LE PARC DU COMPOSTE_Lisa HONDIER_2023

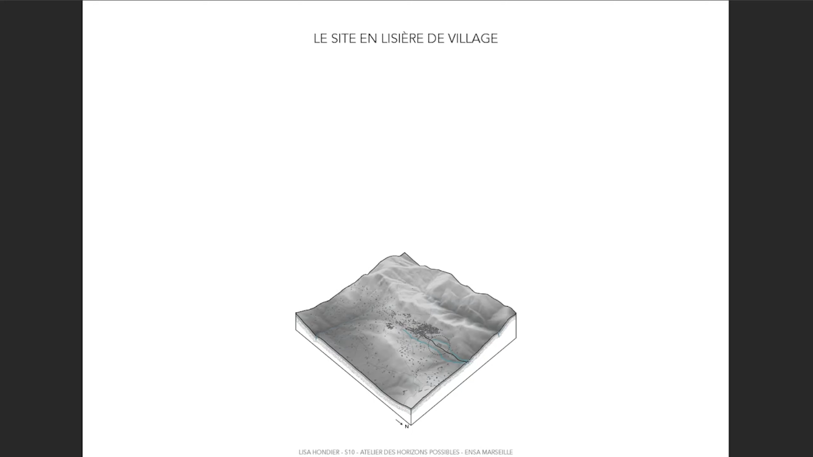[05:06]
Le site d'implantation du projet se situe en lisière du village. Il s'agit actuellement du parking des Thailles.